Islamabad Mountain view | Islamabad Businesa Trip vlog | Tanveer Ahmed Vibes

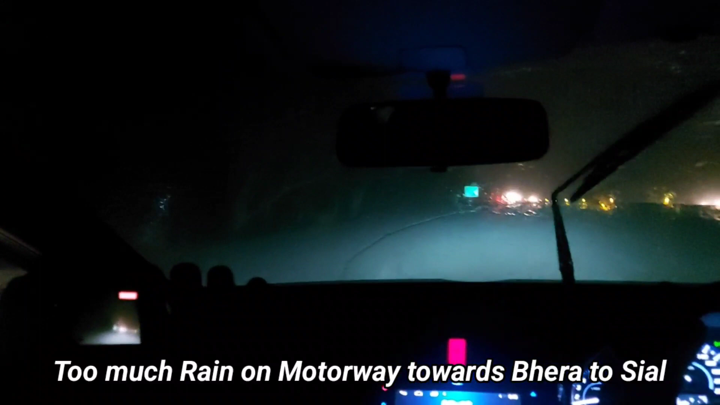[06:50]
तेज़ बारिश हो तो रोडों पे पानी कितना खड़ा हो जाए कंटिन्यूसली, अभी पिछले 1-2 घंटे से ऐसी बारिश हो रही है, बाहर नज़र भी कुछ नहीं आ रहा है। इस मौसम में वैसे ड्राइविंग करना एक स्किल है,
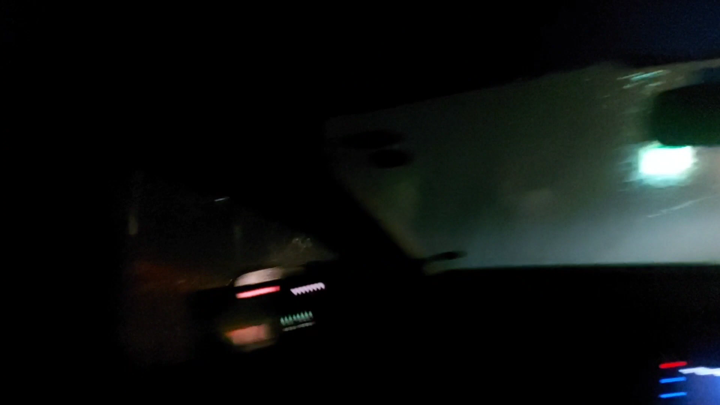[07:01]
कुछ नज़र नहीं आ रहा सामने, बहुत तेज बारिश है।